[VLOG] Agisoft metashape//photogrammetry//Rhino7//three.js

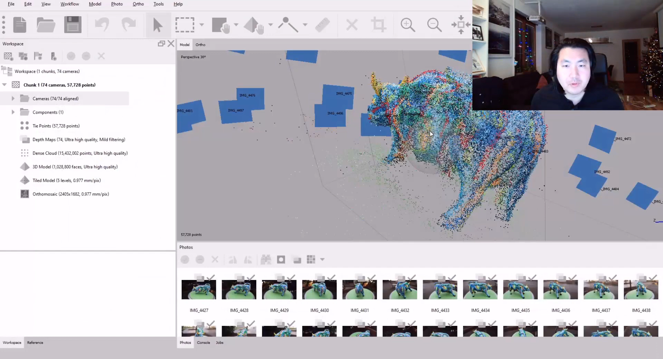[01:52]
the photos in about 74 photos I took
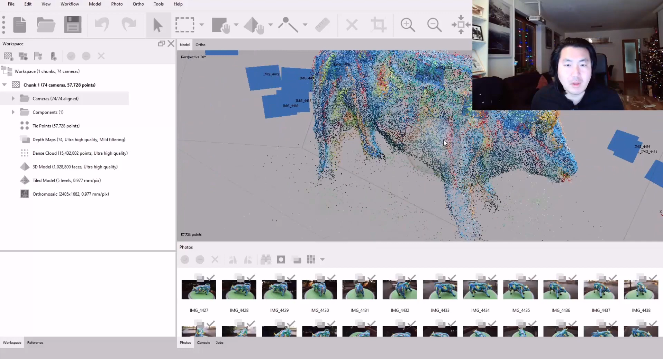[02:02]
and as you can see there's a couple of steps we have to do
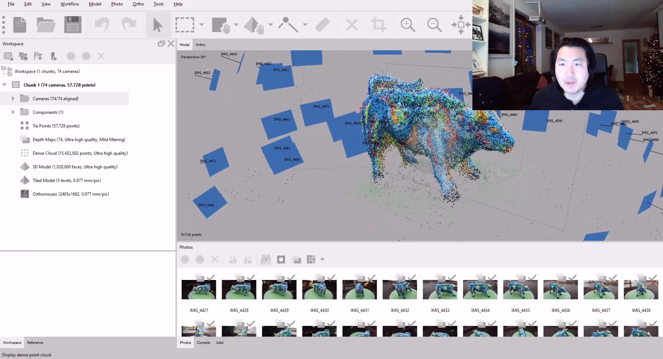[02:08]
you can see the position of camera location
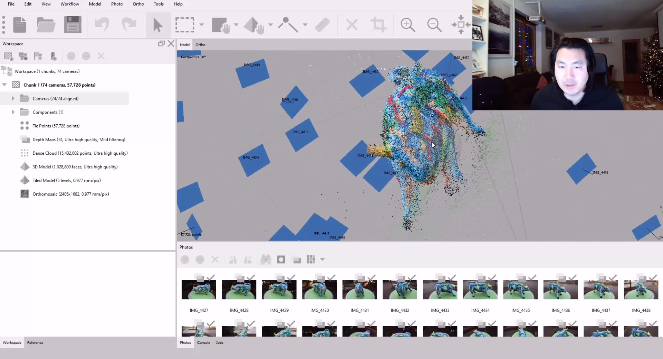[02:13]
and after merging all the photos align the photos I make it to like a little bit dense cloud
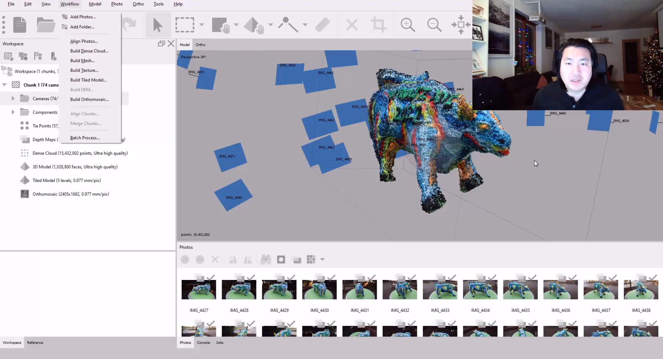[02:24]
point cloud file and after that I built I built the the model with the texture so you can see here you can compare the the mesh geometry
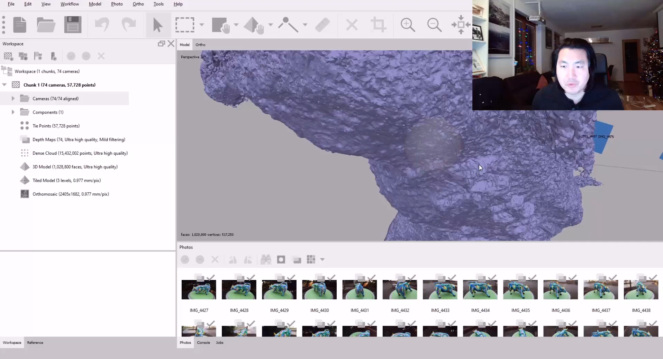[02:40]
and yeah there's some some art effects back side of the sculpture maybe the I
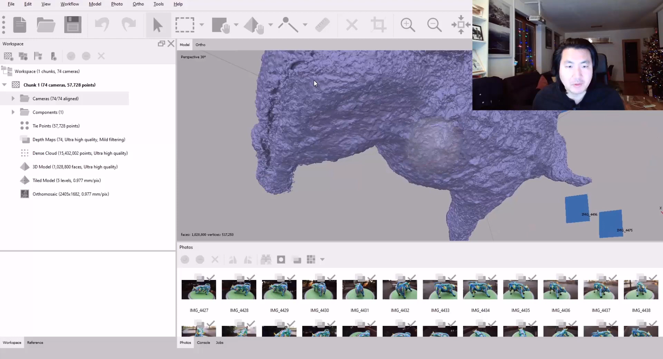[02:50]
could have take more photos on that side nevertheless the mesh looks not too bad and when I put wireframe and
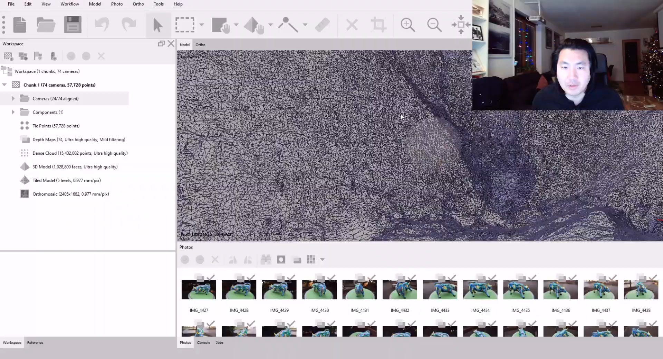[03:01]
it's quite dense mess and let's see in the texture map
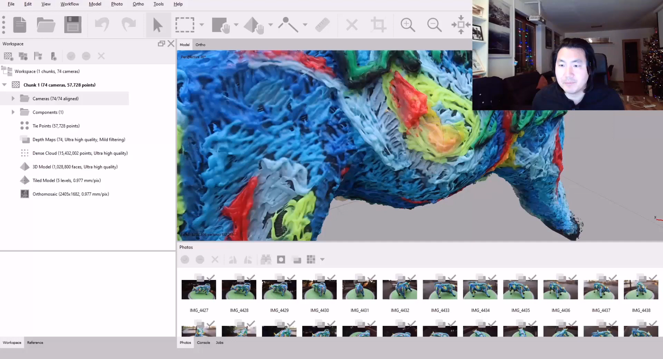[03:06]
so I'm quite happy with the result actually yeah it's not too bad as you can see so if you have proper equipment that you can rotate
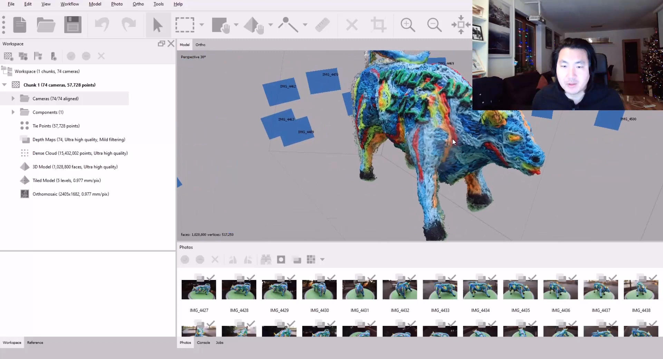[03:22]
the base of the model without moving your camera position then you can use probably tripod fixed tripod for your DSLR and then you just move the rotate
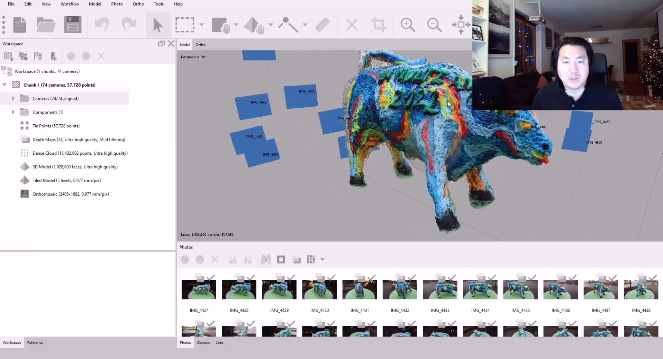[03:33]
the model from the base then you could maybe get much better result but I'm it's not too bad it's quite I'm quite happy with the result
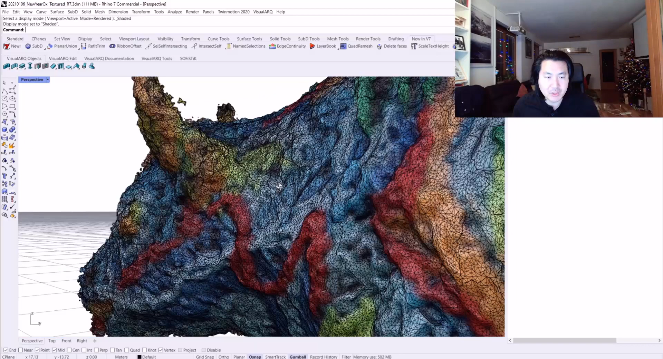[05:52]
or we can quad remesh and then maybe
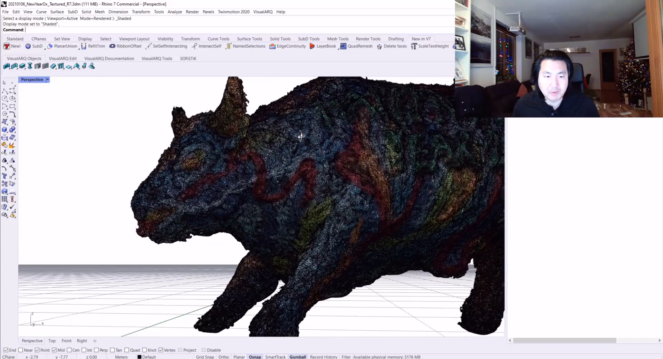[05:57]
you can control the number of number of polygons to make it a bit more
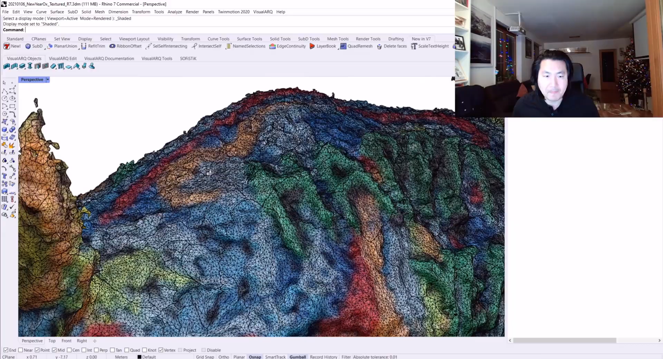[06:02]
game engine friendly model because
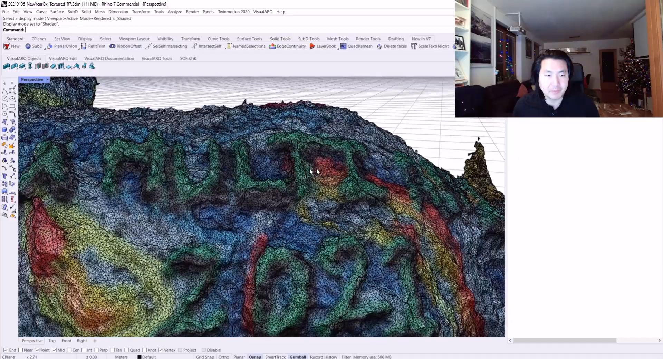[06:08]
right now the mesh is really really dense so it's it's difficult to use in Unreal engine or other
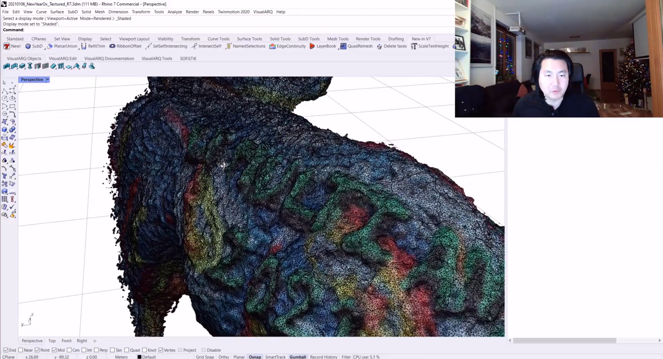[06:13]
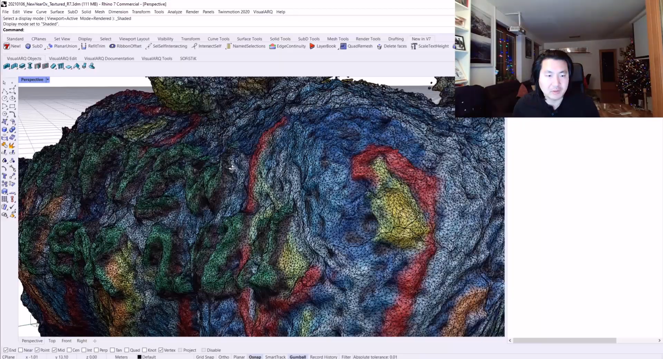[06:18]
Unity 3D such a game engine so I'm very curious how Rhino
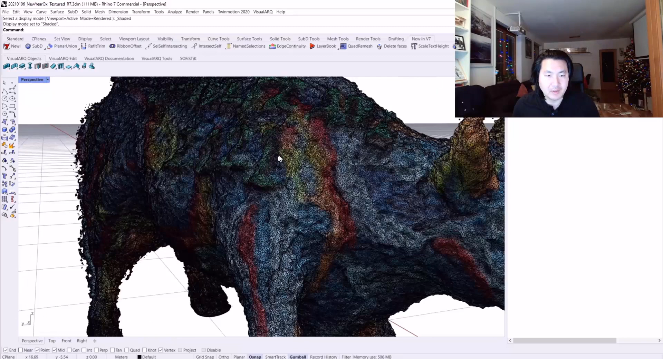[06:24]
7's quad remesh is going to help for this case study